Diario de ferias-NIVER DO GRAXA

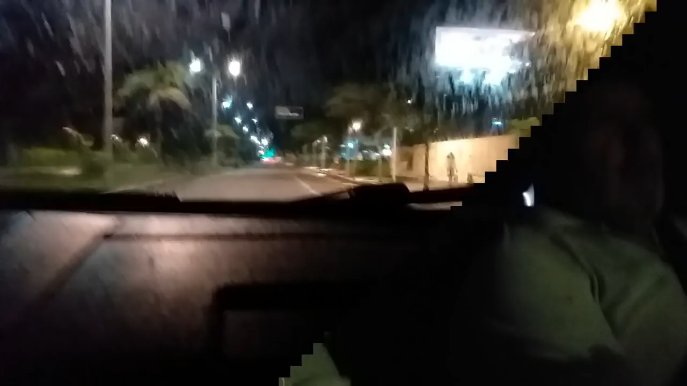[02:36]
Pessoal, agora estamos aqui na rua, na Avenida Beira Rio.
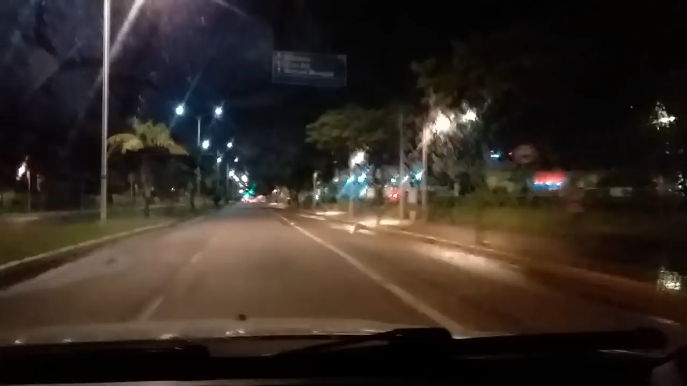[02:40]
Aqui, gente, ó, é o shopping.
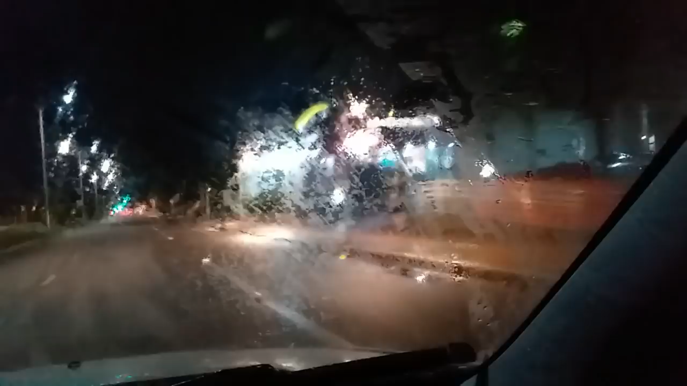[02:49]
O Big da Beira Rio, McDonald's, aqui.
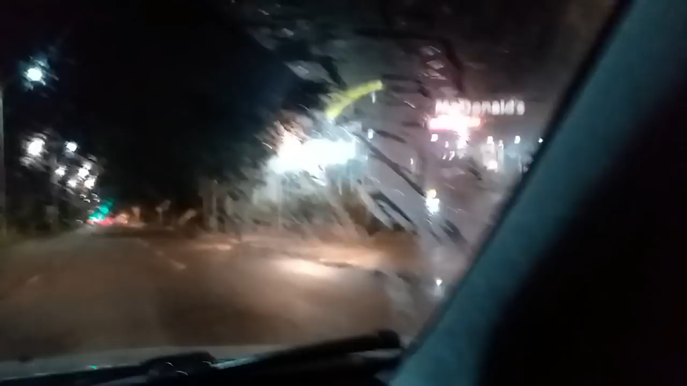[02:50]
Tá mundo aqui. A gente vai até o Miller. Nossa cidade é muito linda, gente. A noite ela é muito iluminada.
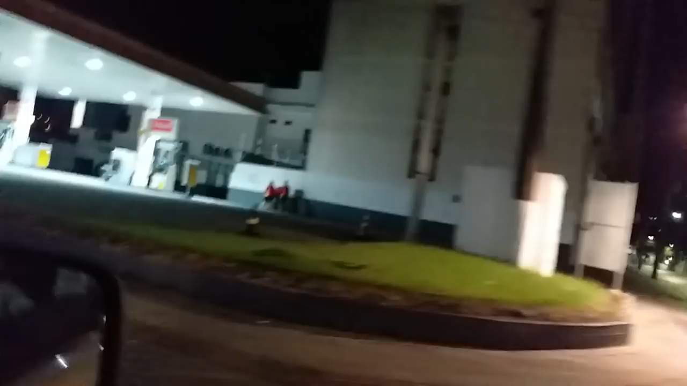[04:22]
Abre o vidro que é melhor para filmar, né?
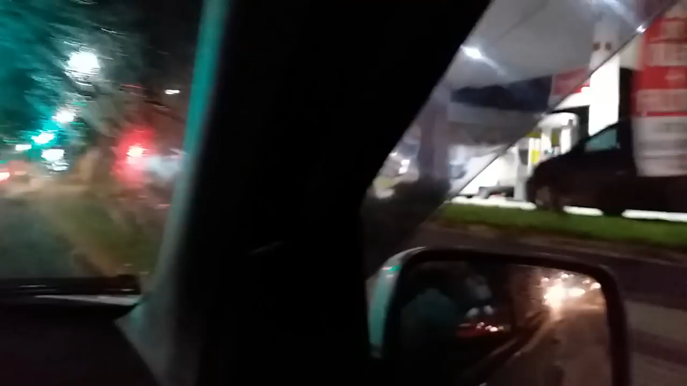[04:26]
Gente, aqui onde nós estamos passando agora, aqui, ó, na nossa frente, aqui, ó, é o Camelódromo de Joinville.
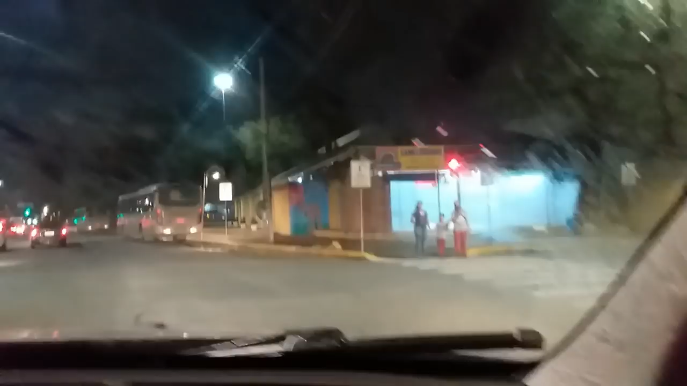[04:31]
Aqui. Camelódromo daqui da cidade.
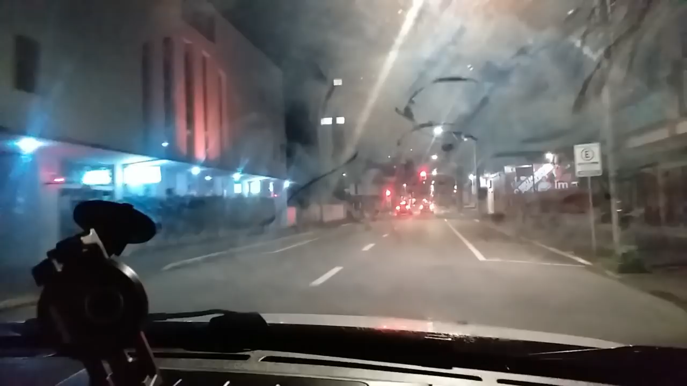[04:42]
A
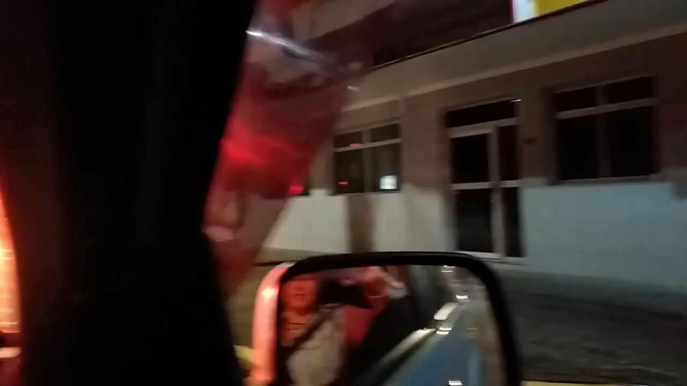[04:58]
aqui é o centro de Joinville, tá sinal vermelho, as lanternas dos carros.
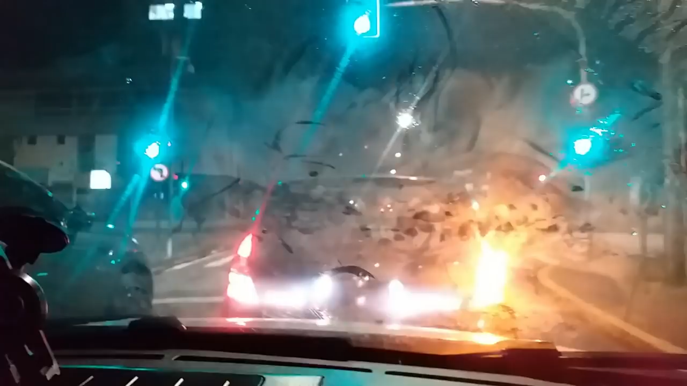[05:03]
Aqui é o centrão mesmo, depois eu vou passar com vocês bem no centrão, para vocês terem uma base, uma noção.
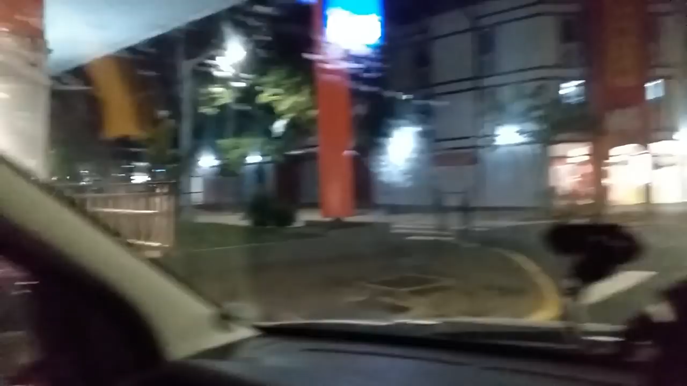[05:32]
Ali, ó, é o terminal de ônibus da cidade. Essa aqui é a rua...
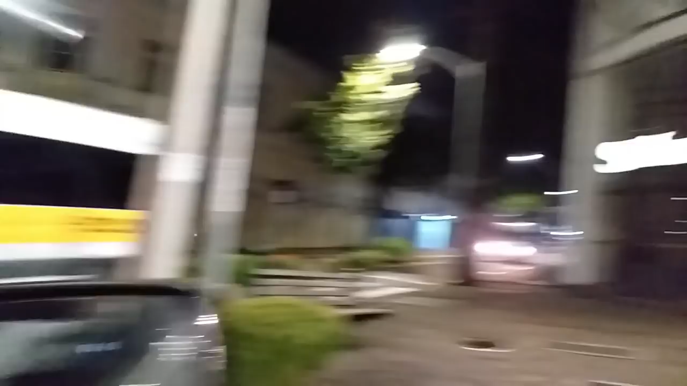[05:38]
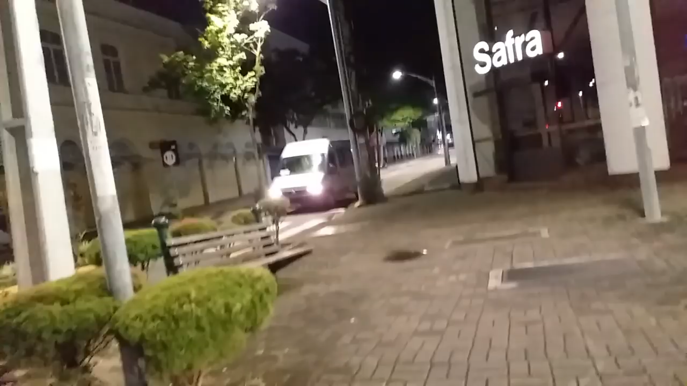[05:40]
Essa rua aqui é a 15, né, Mar?
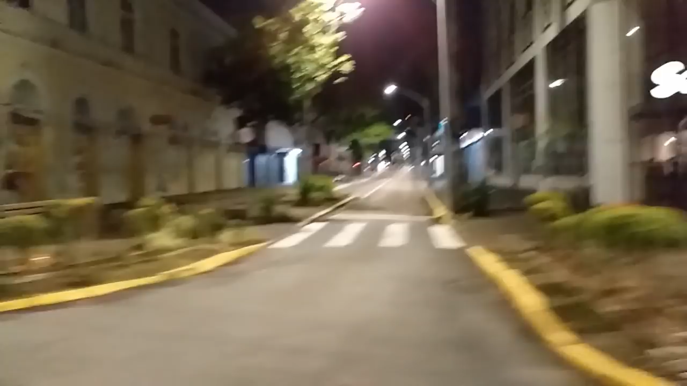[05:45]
Rua 15 de outubro, na cidade de Joinville, Santa Catarina, Brasil.
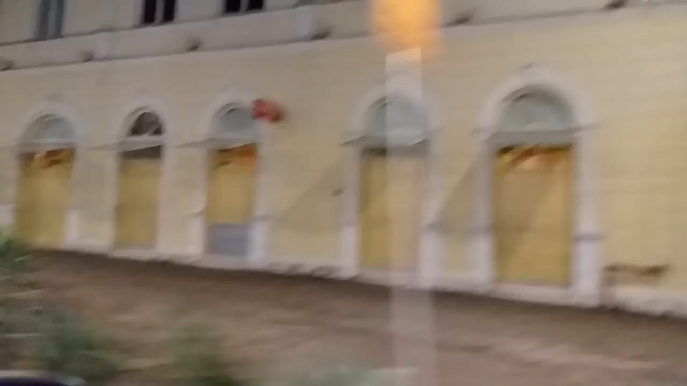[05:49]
Estamos bem no centro mesmo da cidade.
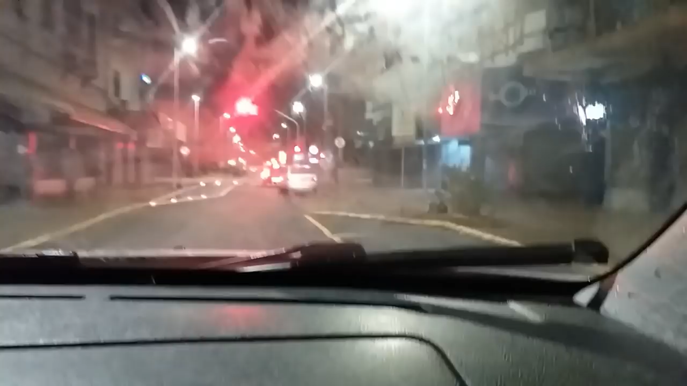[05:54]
Todos os carros vão passar direto também, gente.
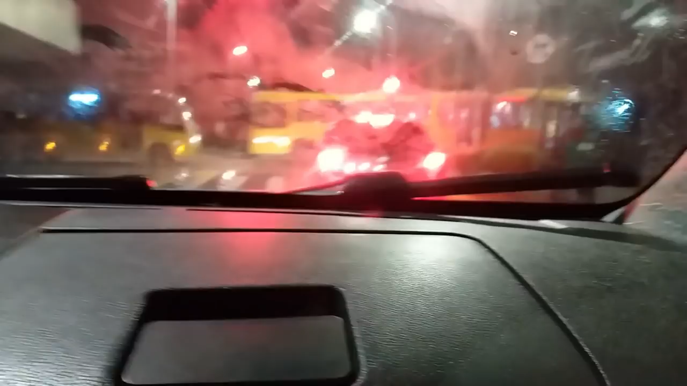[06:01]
Esse carro aqui vai passar direto, você não vai conseguir passar com ele.
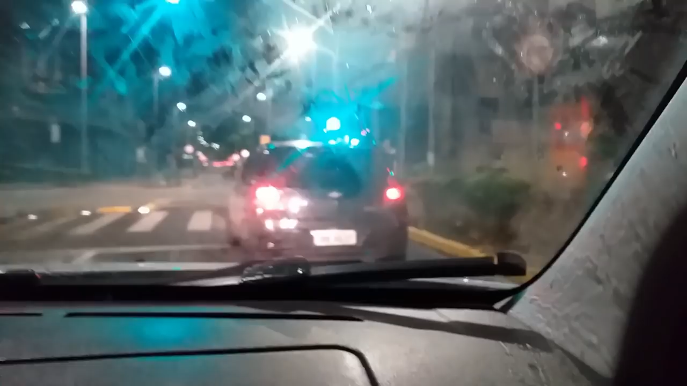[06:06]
Olha, ele tá parado. Aqui, ó, bem o centro, pessoal.
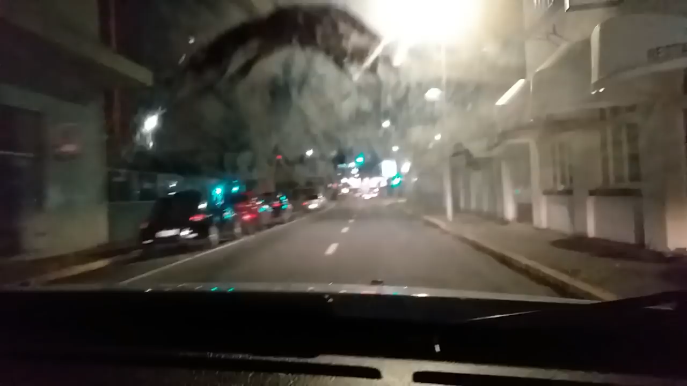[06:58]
Pode passar reto, amor, o sinal.
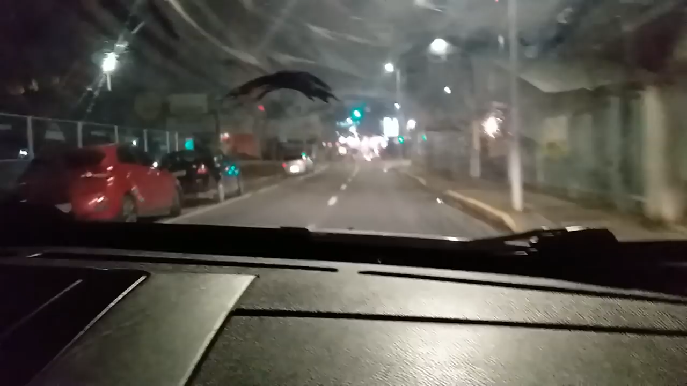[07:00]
Esse. Pode, sempre deixa ali. Pessoal, aqui é o Shopping Miller, ó.
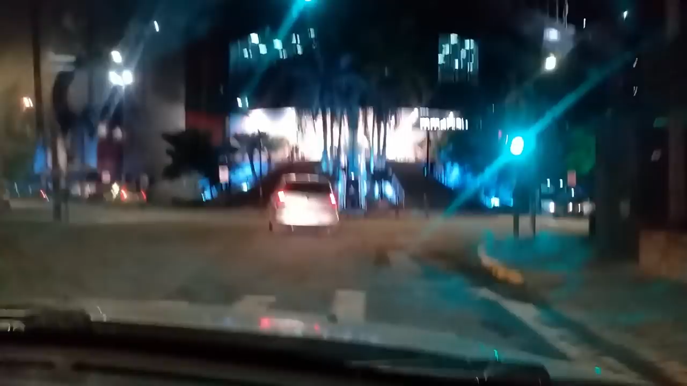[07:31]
Aqui, amor. É aqui, direto? É. É lá naquela luz branca ali, ó.